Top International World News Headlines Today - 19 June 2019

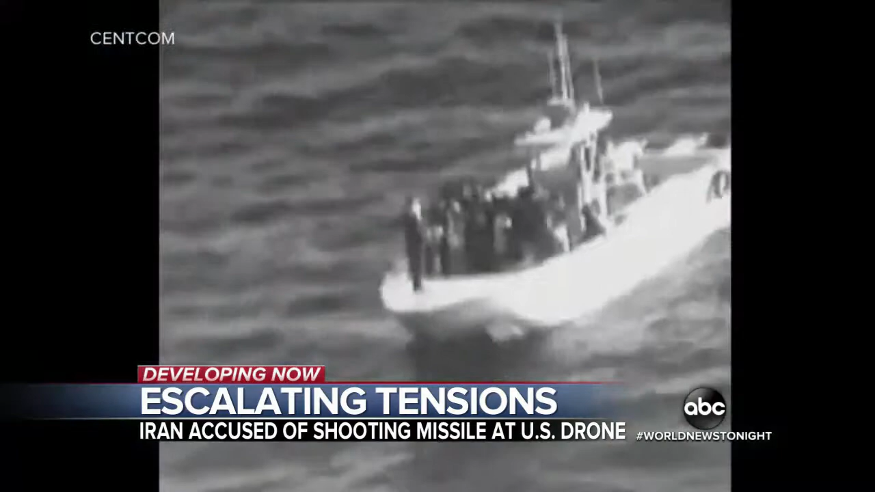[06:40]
This comes as the Trump administration tries to build an international consensus behind this video, which the Pentagon says shows Iranian Revolutionary Guard Patrol removing an unexploded mine from one of the tanker's hulls.